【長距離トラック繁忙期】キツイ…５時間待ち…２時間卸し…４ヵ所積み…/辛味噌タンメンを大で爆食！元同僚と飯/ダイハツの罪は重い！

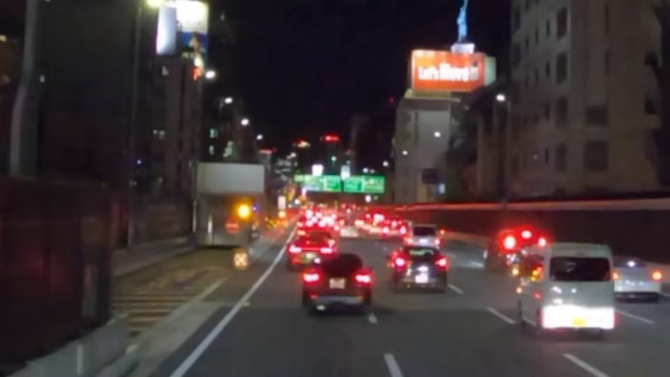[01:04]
譲りませんねお互いでなんかこうねぇ どっちかが下がればいいだけなんですけどねーまあコメントでも最近またありましたというか まあここらへんはね最近よく撮ることがありましてまあ僕大阪なんでねやっぱり阪神高速撮ることが多いんですけど あの関西人はあのマナが悪いとあった まあどなんでしょうねあのーうーんこういうねえまあ都市高速だ
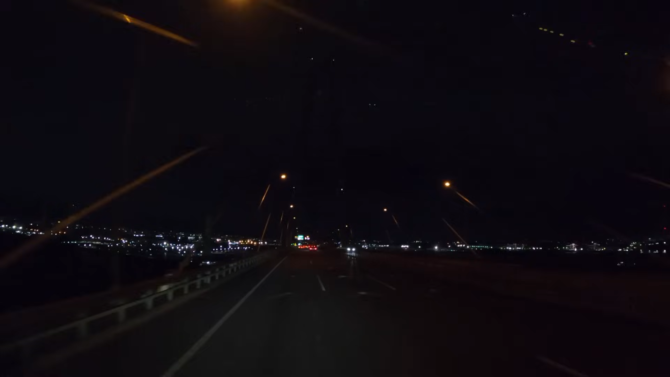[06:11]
はいえー名湖を取り立つ橋の上 寒いでございますよ外気はあー 手元のホント径2度となっております昼間でもね5度ぐらいやったもんね今日なんかねもう寒いよもう一気にね昨日もねあのー 道路上にねあの雪がポンポンポンポン落ちてたりあのー 雪国からね雪の降ってるところから来たトラックとかが雪を背負ってる姿とかねあのー キャビンの